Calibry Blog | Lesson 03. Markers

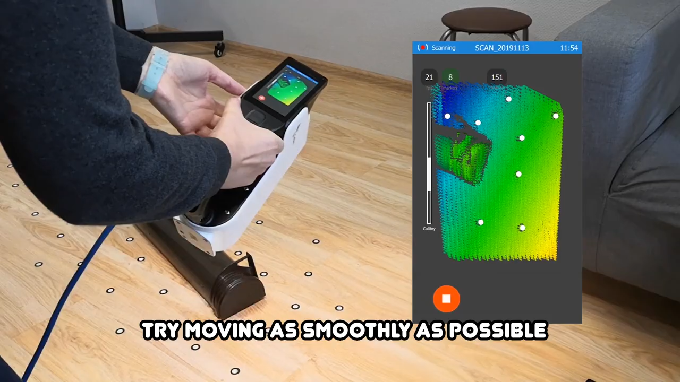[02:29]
Make sure that you have at least five markers in the view of the scanner.
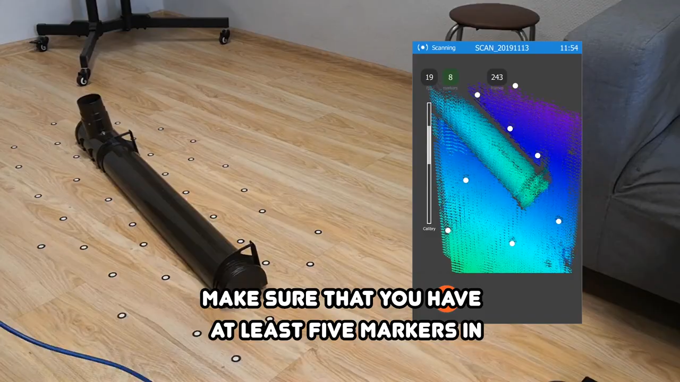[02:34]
Try to capture as much data as possible from all available angles.
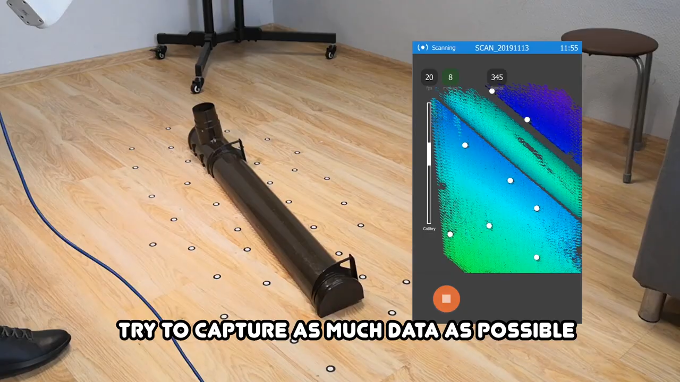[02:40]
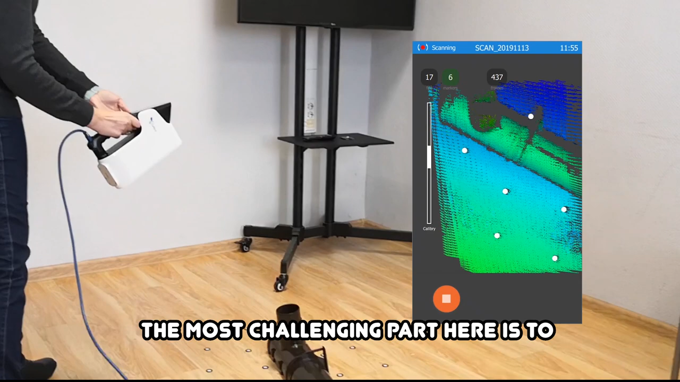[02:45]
The most challenging part here is to find a common ground between capturing as much data as possible
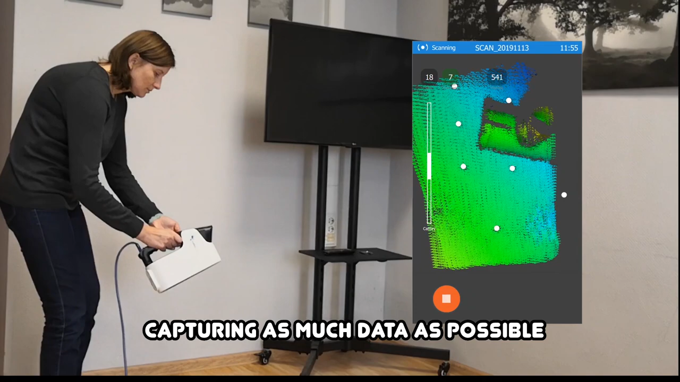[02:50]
and having as many markers in the range of the Calibri as possible too.
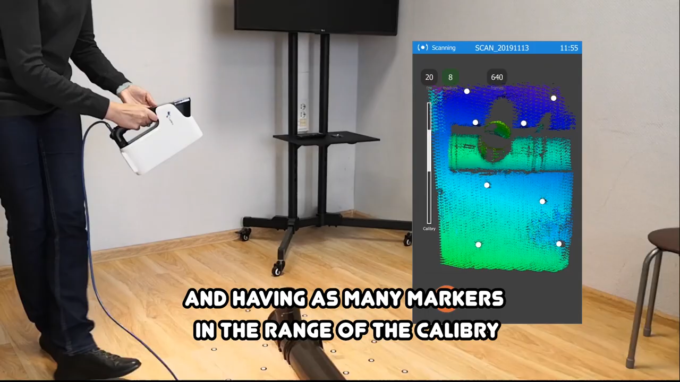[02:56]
It's easy to have enough markers when you scan from the top,
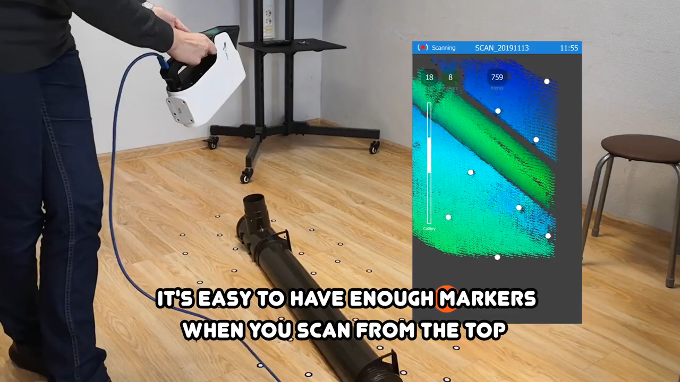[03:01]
but once you tilt your scanner a little bit to the left or to the right,
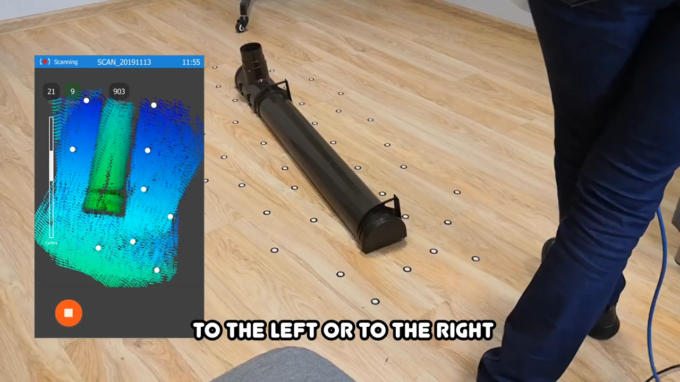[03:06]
there is a possibility that the Calibri won't see enough markers and tracking will be lost.